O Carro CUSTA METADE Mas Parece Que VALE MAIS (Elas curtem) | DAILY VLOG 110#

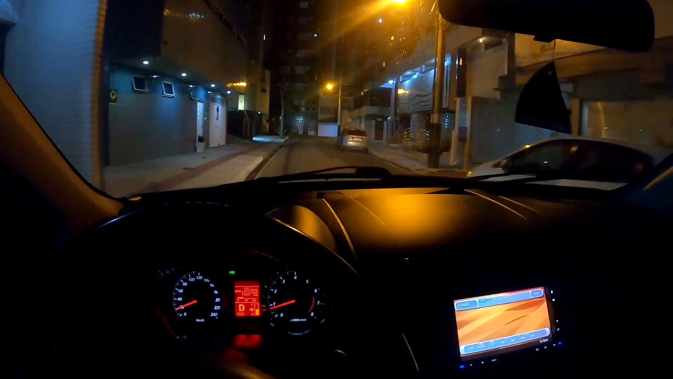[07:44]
Olha, galera, como é legal o painelzinho dela. Apesar de me dizer mais antiga.